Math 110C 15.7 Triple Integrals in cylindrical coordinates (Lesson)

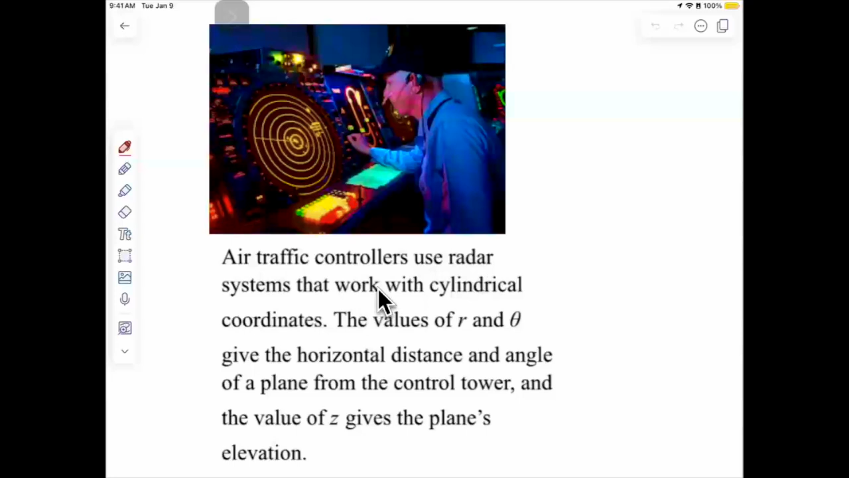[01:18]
They use the radar system that works with cylindrical coordinates. The value of r and beta, if you look at here,
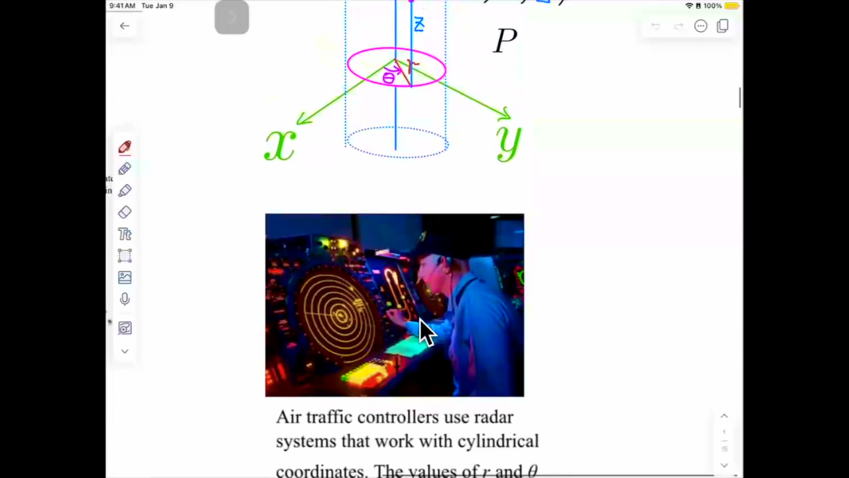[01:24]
the value of this r here and the data over here,
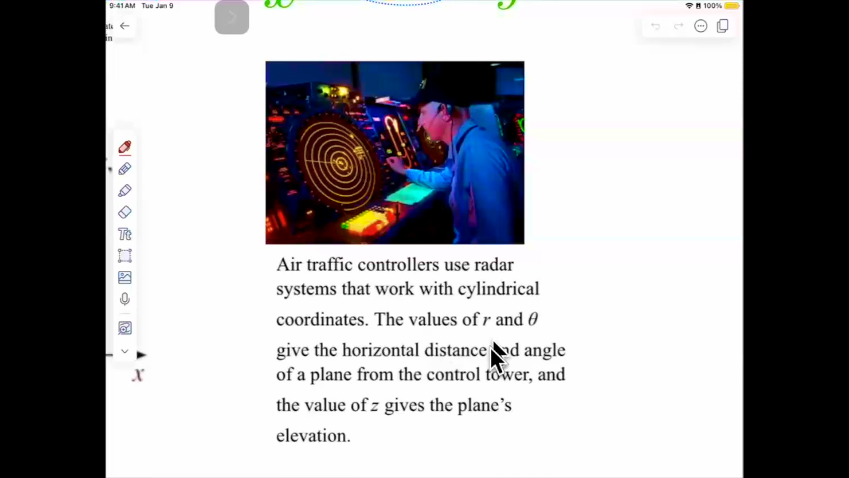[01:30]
is the horizontal distance and angle of the airplane from the control tower. And then, the value of z is the plane's elevation. So, if you have a plane over here, then the z here is the elevation of the plane.